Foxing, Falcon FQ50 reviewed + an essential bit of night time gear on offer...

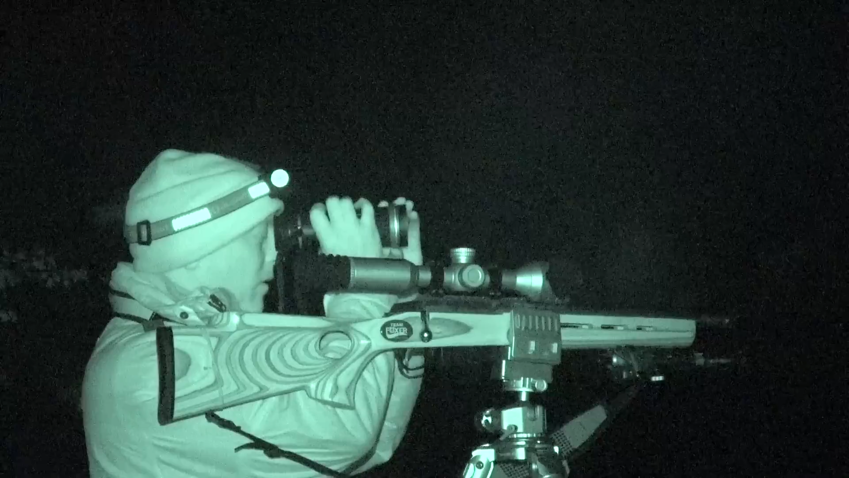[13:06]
Again I'll put a link in the description for the full specification breakdowns for its weight etc but you know you've got it in your hand you know and it's not heavy to have around your neck for several hours while you're out foxing. I love the ergonomic design of the buttons and I also like the fact that the power button is kind of separated from your menu and you know the camera button etc so you can't accidentally turn it off.
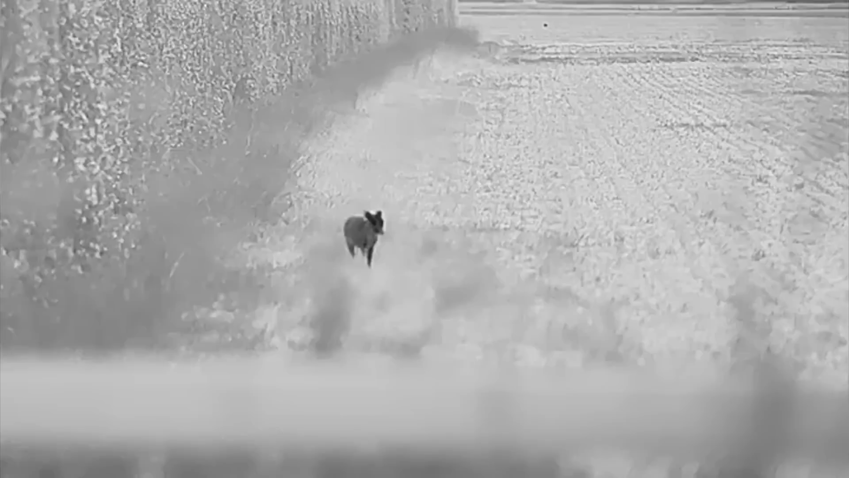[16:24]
weeks ago just just before it went through a hedge you could see all of the different patches of heat on that animal clearly identifying its markings and even actually being able to sex the
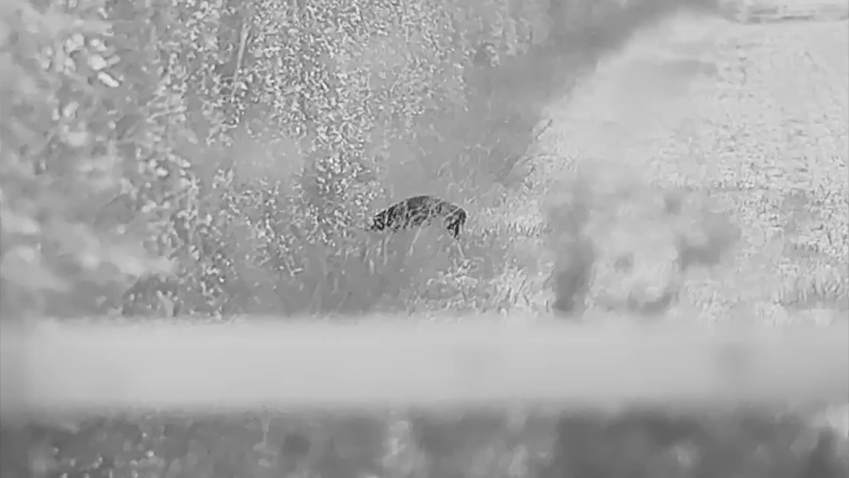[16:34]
animal as well which would be a very handy thing to do for deer stalkers or people managing deer parks and the other really nice feature is the
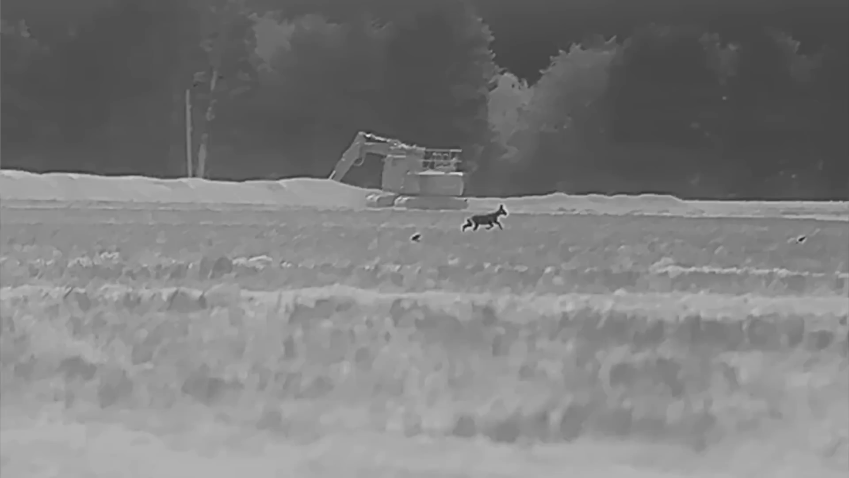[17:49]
that very small movements here when you're looking at an animal two three hundred yards away might mean it's a little bit shaky
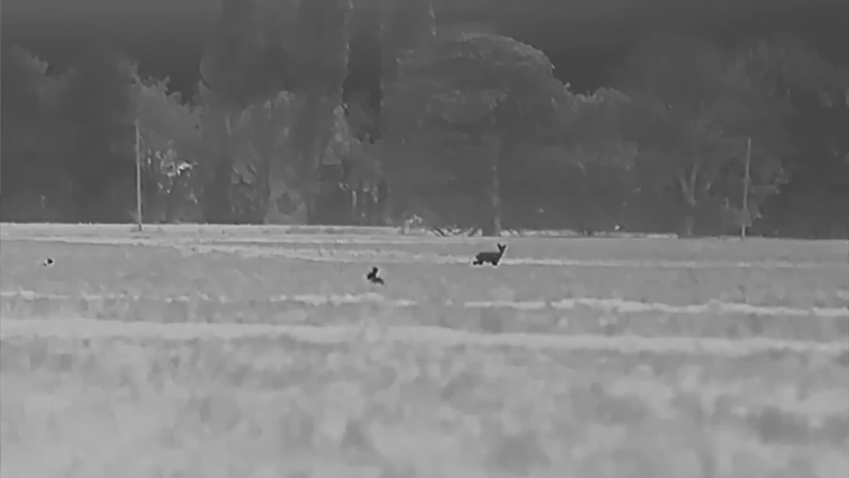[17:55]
so hold it fairly firmly with one hand and then you can just focus using the other but it will also help you stabilize that image as well.
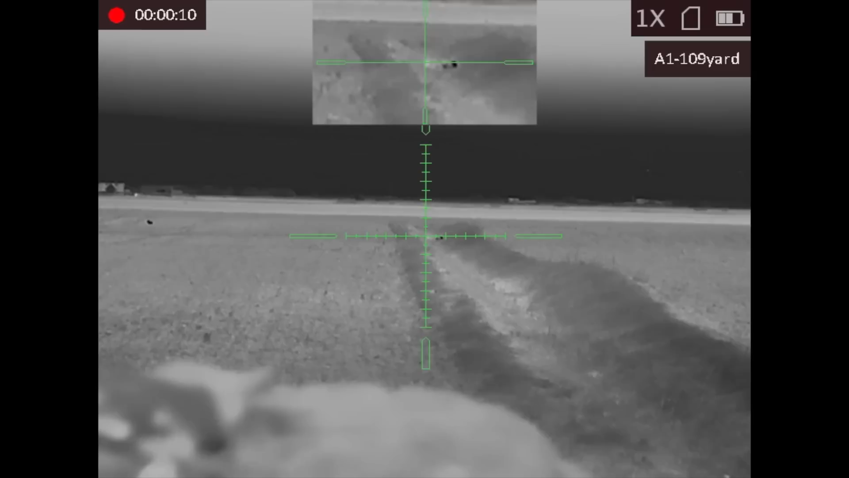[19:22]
it's 396 yards away at the minute you're probably wondering how I actually know the exact distance well I've actually got the Griffin spotter with the laser rangefinder in my pocket so I pinged it and that's how come I know how far it is
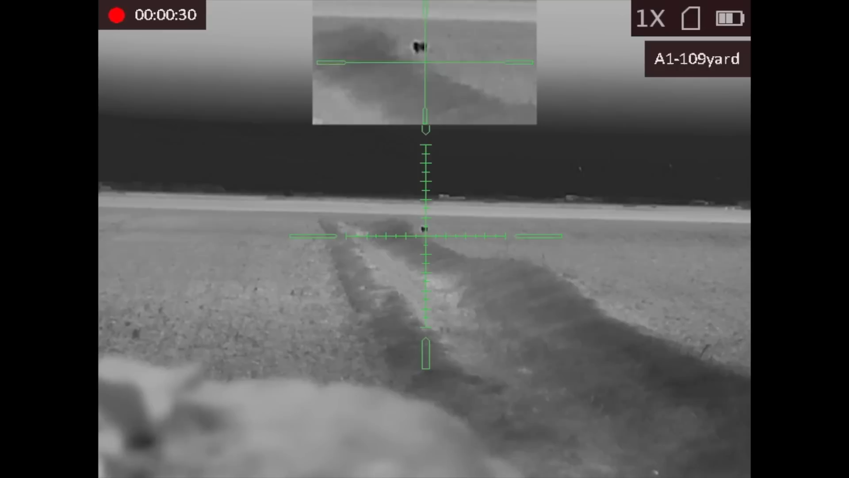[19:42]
I'm gonna let him come to me I think hopefully I'll just walk on this dike
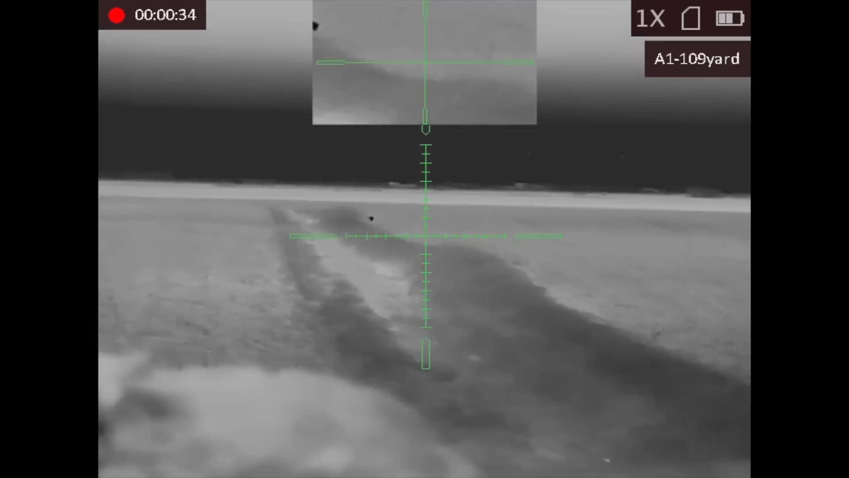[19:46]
so I give the fox a good few minutes
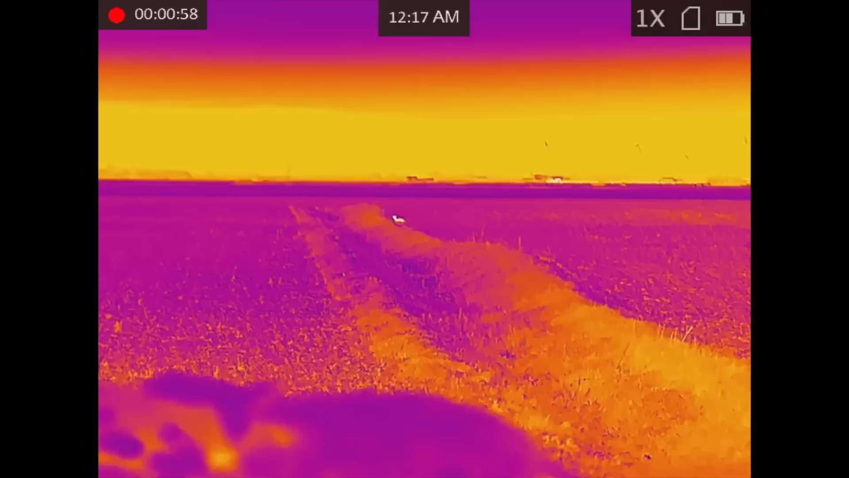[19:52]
in fact while he's mooching around he's got plenty of mice to keep him occupied and that's what he keeps
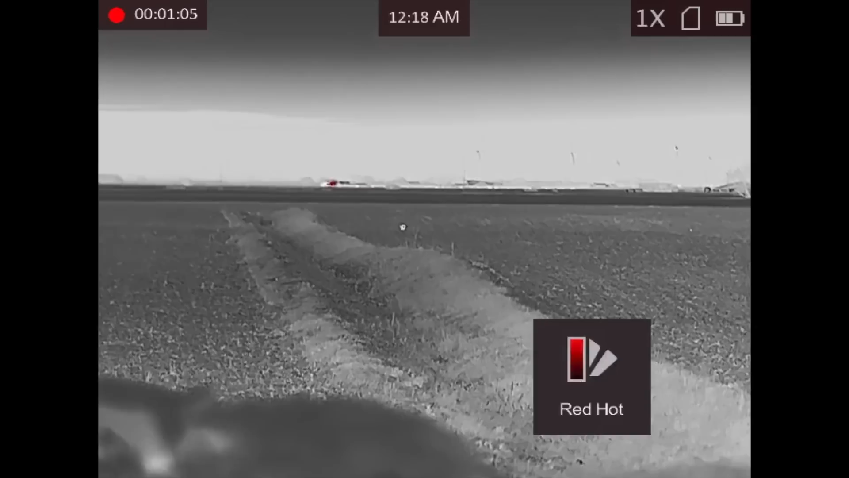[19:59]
going after in this field again you'll see in a few minutes
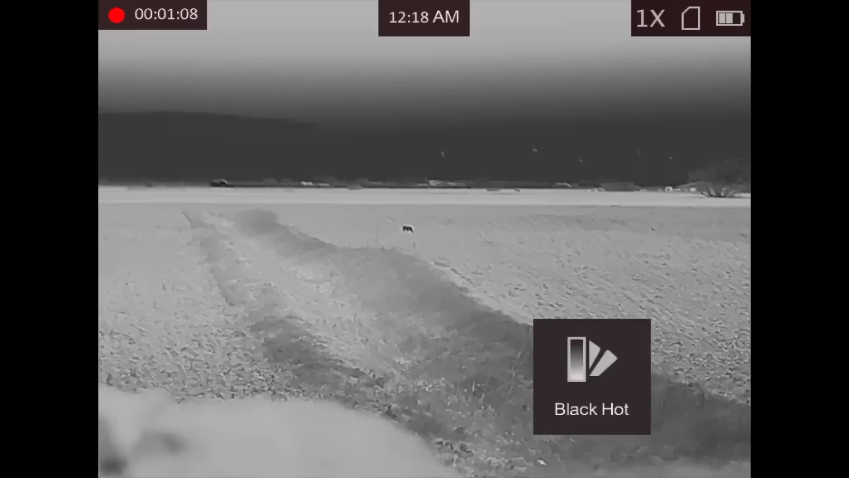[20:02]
time that you can really see the mice stand
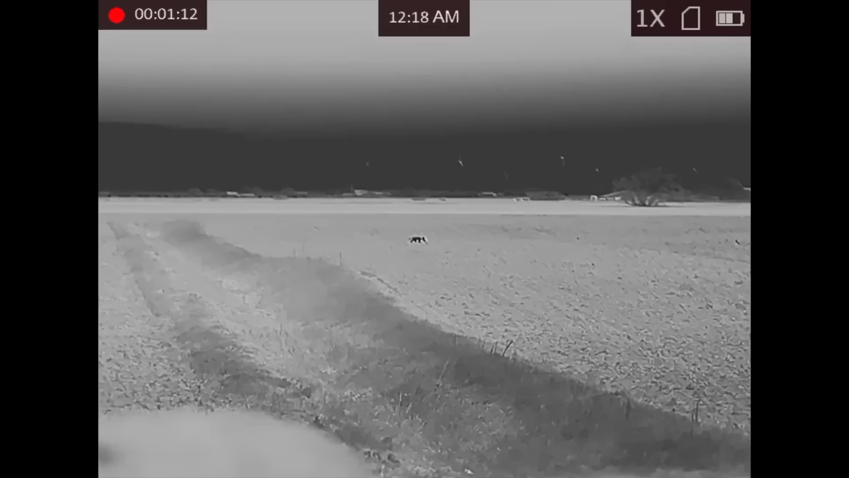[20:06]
out bearing in mind the fox is still best part of 200 yards away
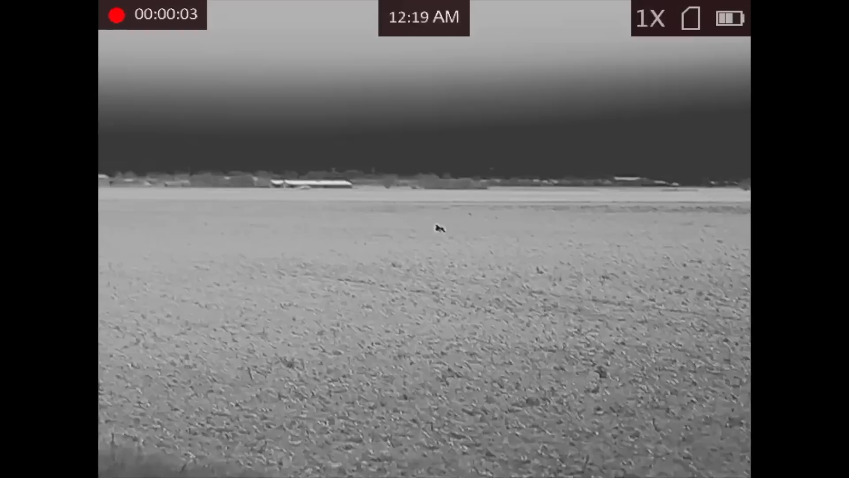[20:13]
so again it's a few minutes later now and you can actually see him now trying to capture one of these mice so I thought I'd capture this before I went over to the stellar for the kill shot
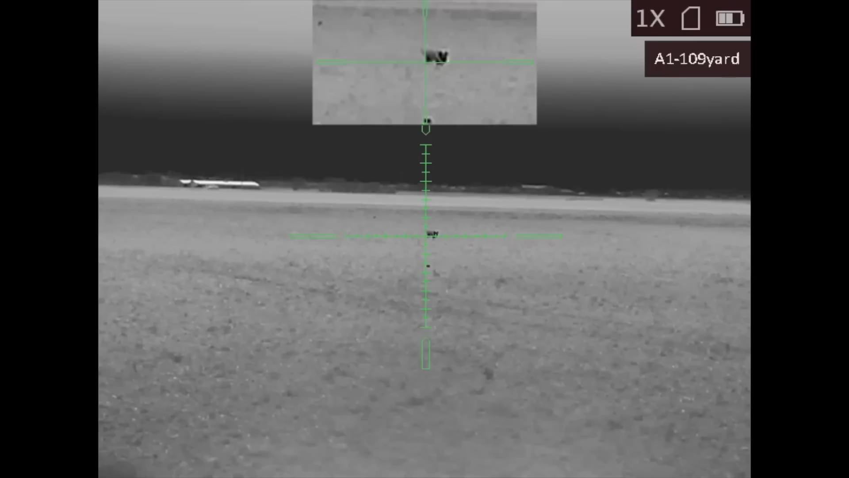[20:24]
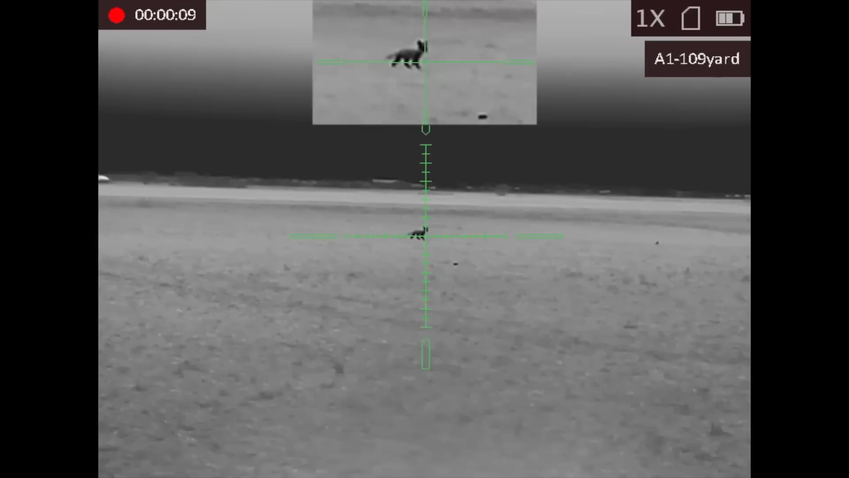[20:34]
so even the stellar there look picking out that mouse just in front of
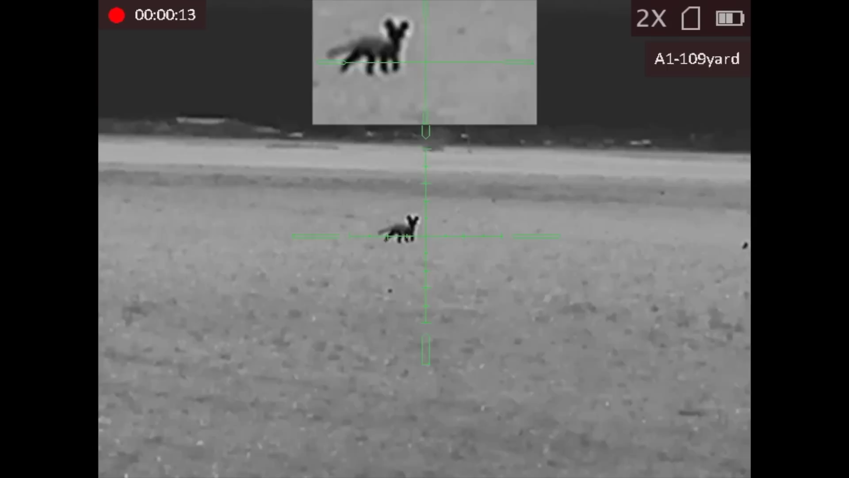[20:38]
the fox there now I'm flicking in and out just sense checking the distance and seeing what it looks like when I zoom in and I'm also just conscious
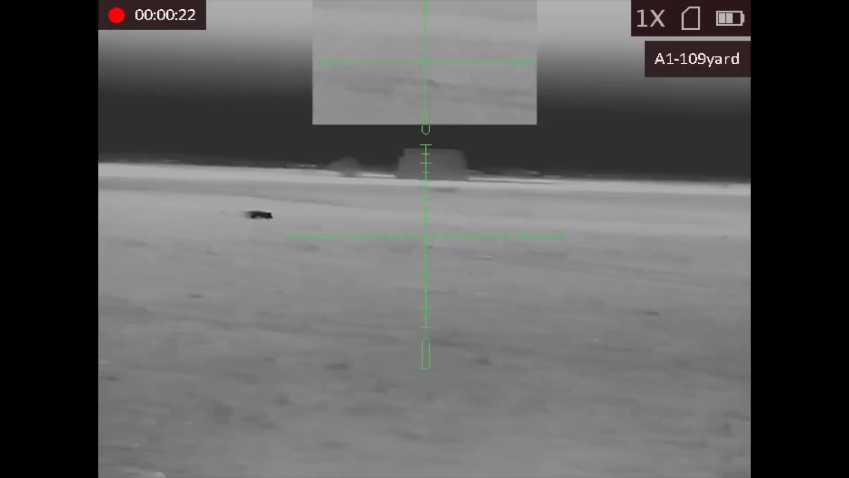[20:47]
that there is a house to the right so I don't want to let it walk too far to the right I want to be able to take it certainly before it gets to that house so we've got a nice safe backstop
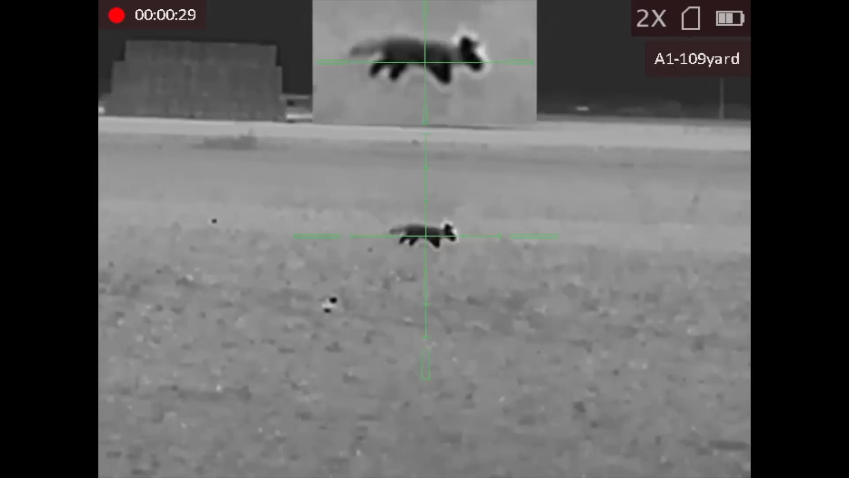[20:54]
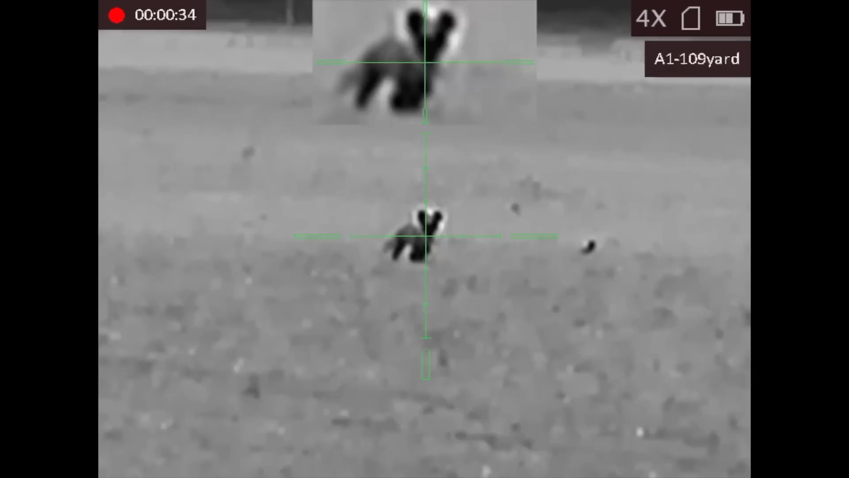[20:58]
after playing the footage back and when I got home I realized the reason it needed a
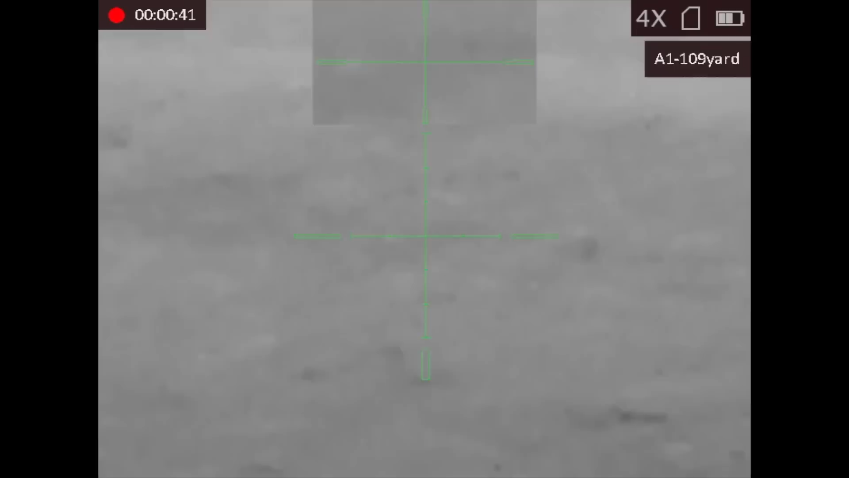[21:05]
follow-up shot was that first one as I pulled the trigger was a tiny bit low so it got in the low part of the chest but I certainly made sure of it with a fairly swift follow-up shot